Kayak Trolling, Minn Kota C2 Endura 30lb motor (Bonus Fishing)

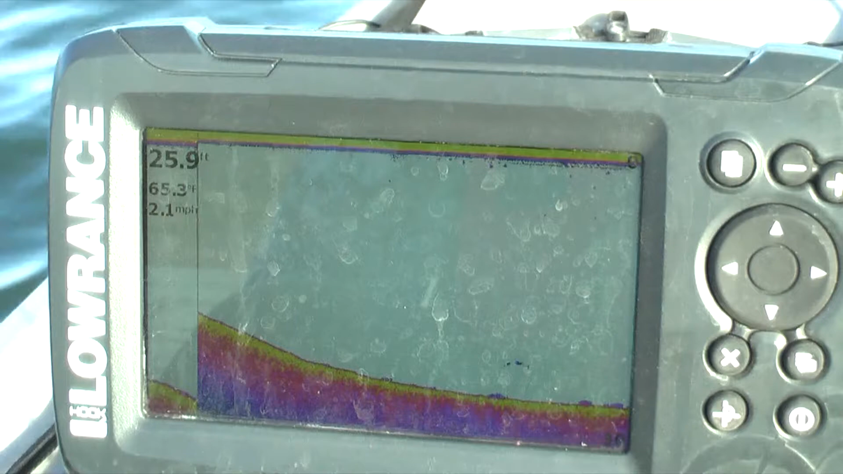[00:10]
On screen: speed 2.1 mph
All right, so we're doing a speed test on the trolling motor today. So as you can see, giving me at least
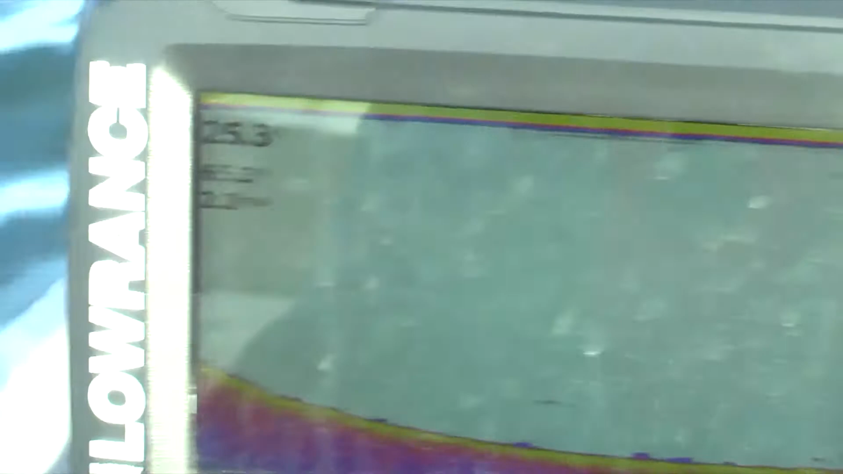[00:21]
2 miles an hour right there. It's a little windy,
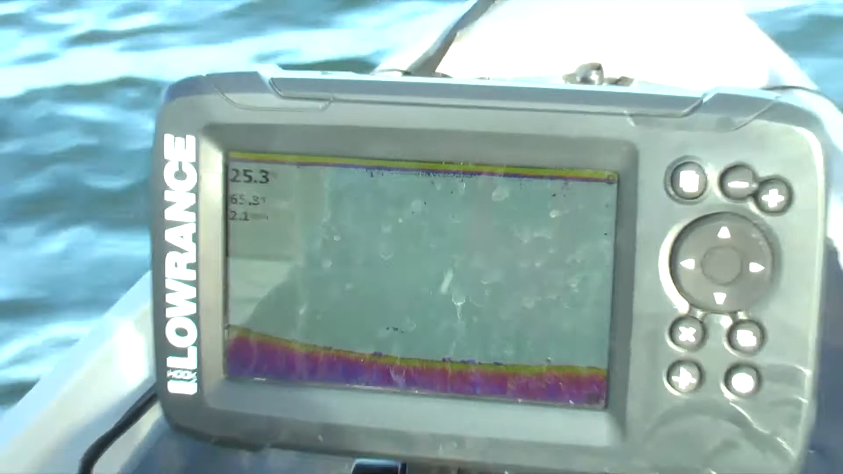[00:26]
so we'll find the wind and against the current.
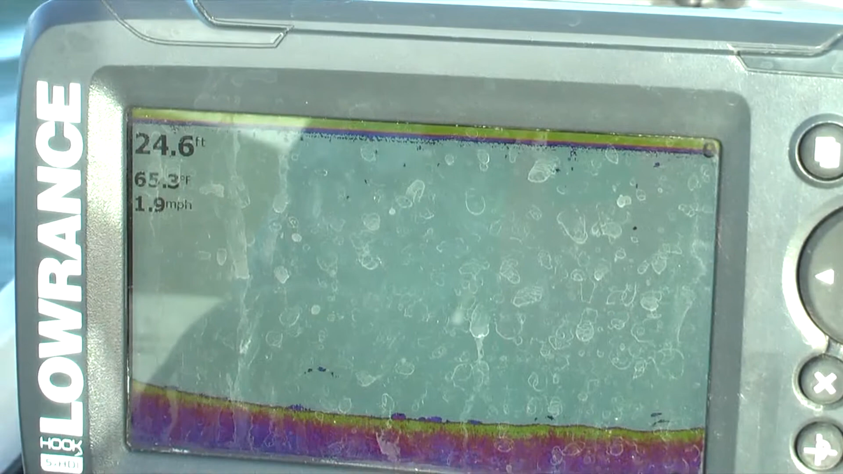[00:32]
On screen: depth 24.6 ft, water 65.3°F, speed 1.9 mph
And here's the car battery, the Optima RED. All right, so I got me using the lithium battery now.
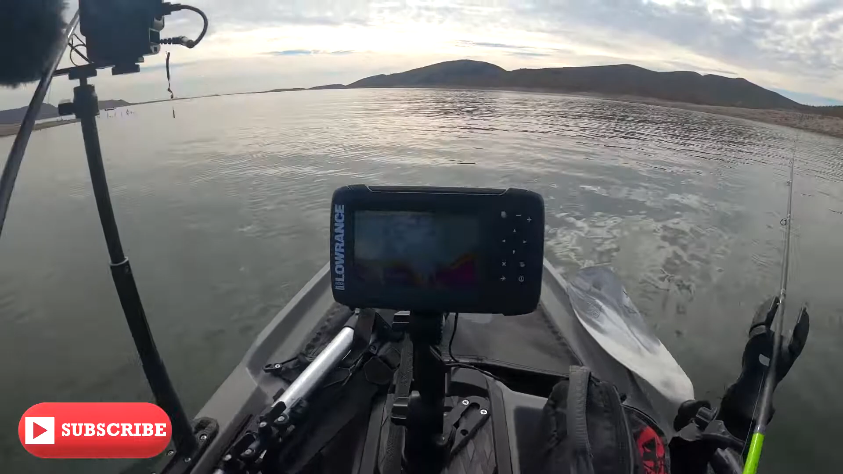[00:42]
So I don't know if you can see. Yeah. Black and white. Why is it black and white? In any case, it's this is 3/4 power and it's pulling 2.1 miles per hour. So if I rank it up, good speed, 2.5. We can easily do 3. We have 2.8. Right there, 2.7.
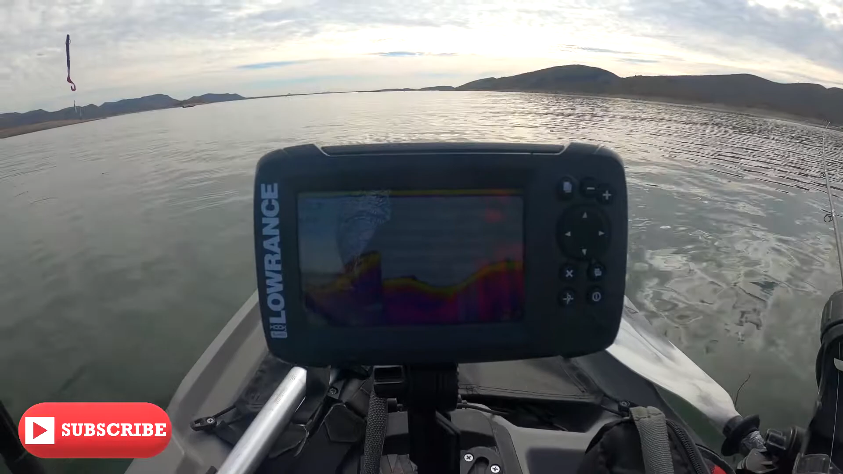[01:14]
So I'm gonna dial it down because I'm trolling. And when we go close to the bank, I'm gonna speed it up. So I wanna do 2.2, 2.1 right there. Alright. One.